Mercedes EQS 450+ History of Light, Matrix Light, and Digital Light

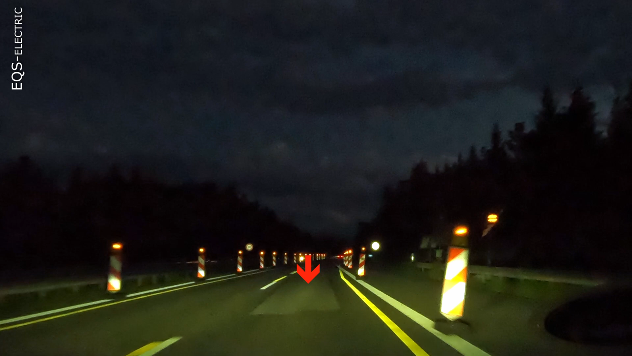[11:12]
The most functional part of this dynamic light is the illumination part during passes through construction works. There's a carpet of light in front of you and giving two dark lines on the left and the right of this highlighted part. And this highlighted part, this carpet in front of the car, is the size, exactly the size of your car. So that you can center the lane by looking at this carpet and turning your wheel so that the distances to the left and right markers are exactly.